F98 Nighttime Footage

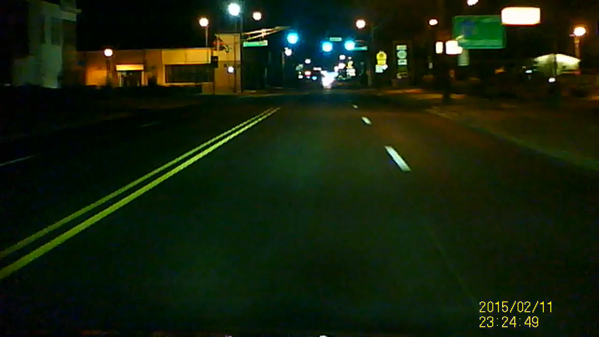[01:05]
I can't tell if it's got a memory card. Oh, that's right. I took the memory card out of there and put it in there. Dumbass. I need to see how that records at night. I don't think I have any memory cards at night. I'm dead. I might be repeating that. Nope. Isn't that insane? Juggler. J-U-G-G-L-E-R.